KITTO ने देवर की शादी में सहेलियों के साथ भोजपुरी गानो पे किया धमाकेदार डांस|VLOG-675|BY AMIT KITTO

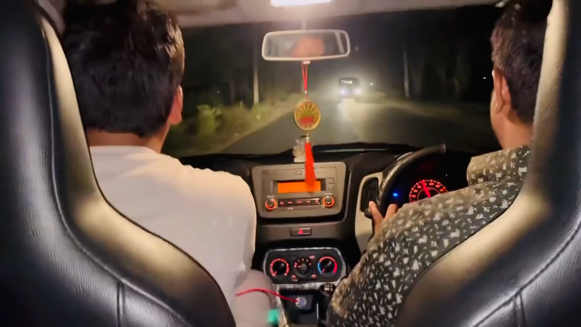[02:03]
और आगे दोनों भाई हमारे बैठे हुए हैं, इधर किट्टो है, हम 3 भाई जा रहे हैं, गाड़ी सजा रहे हैं। तो दोस्तों हम लोग हंडिया पहुंच चुके हैं और सोनाक्षी के पापा सोनाक्षी के लिए लेने गए हैं गुलाब जामुन।